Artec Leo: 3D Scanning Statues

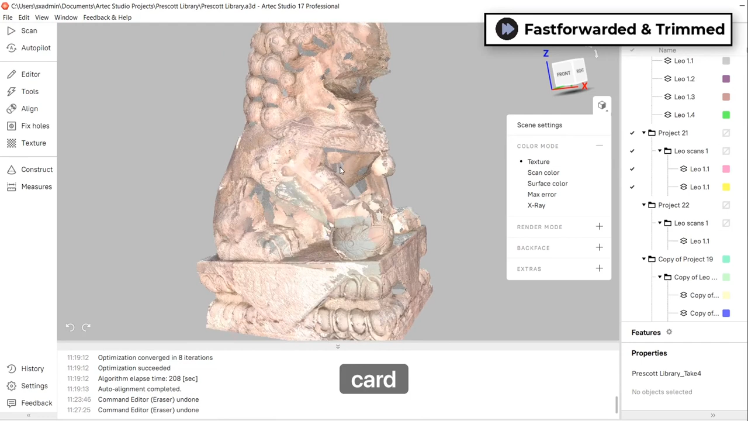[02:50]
The first scan shows the well-preserved base and the damaged top half.
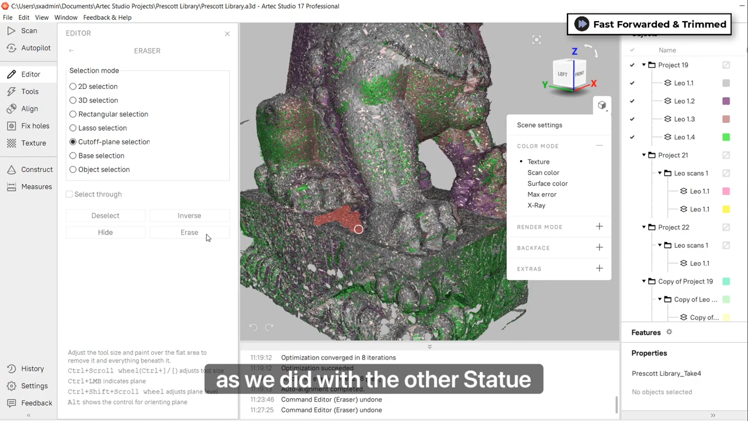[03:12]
We'll create another eraser cut plane as we did with the other statue, but we'll delete the bottom half instead.
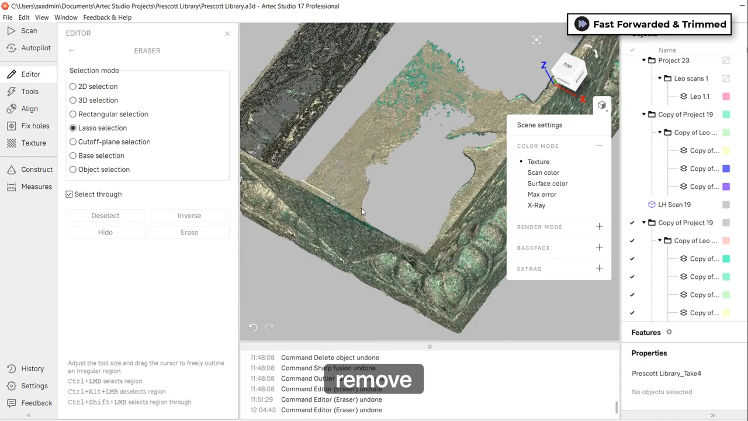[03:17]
Next, we'll use the lasso eraser to remove any residual artifacts from the base statue, leaving us with a clean rectangular opening.
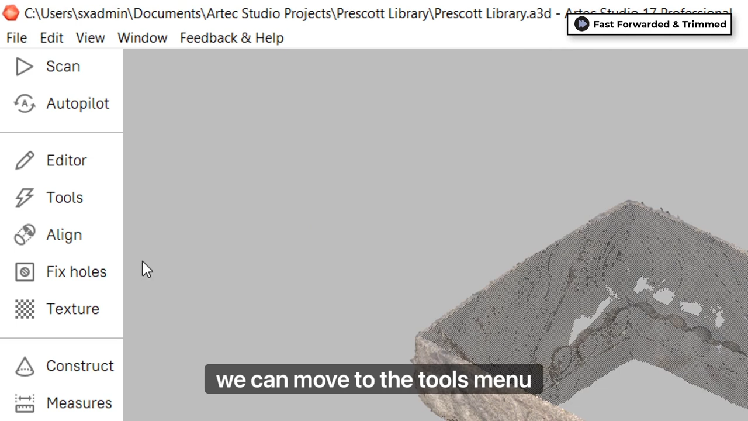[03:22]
From here, we can move to the tools menu and begin processing a solid model. Generally, the first step is to perform global registration, followed by outlier removal to remove any small unconnected surfaces.
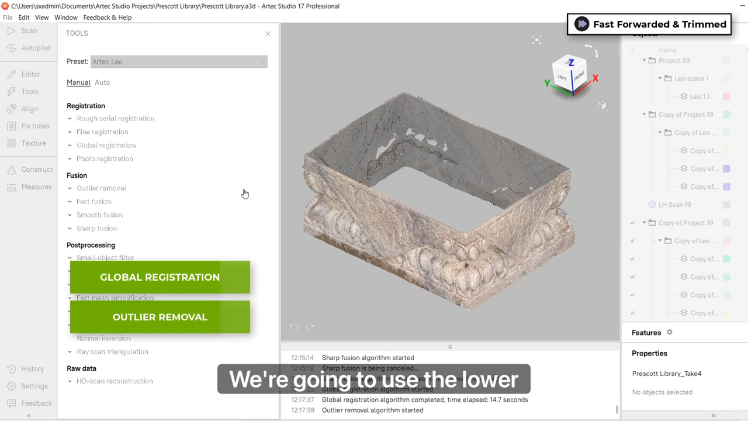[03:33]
Considering the model is quite large, we're going to use the lower resolution fast fusion, which is still very detailed. And lastly, we'll use the fix holes function to make a watertight solid model.
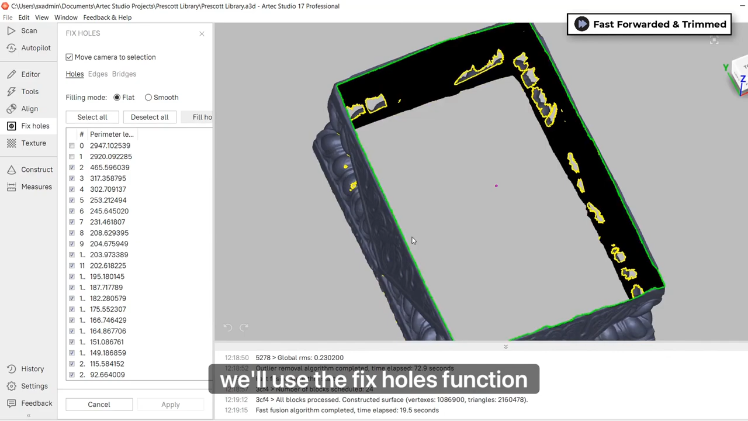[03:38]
We're going to repeat the exact same steps on the top half of the statue by cleaning up the base,
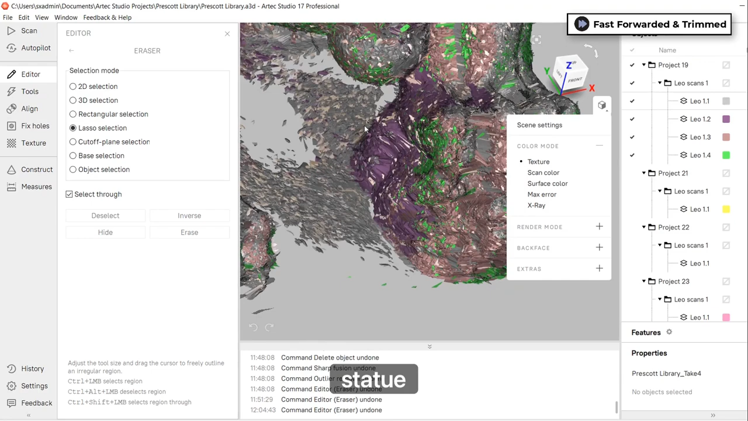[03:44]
processing the scan, and fixing holes.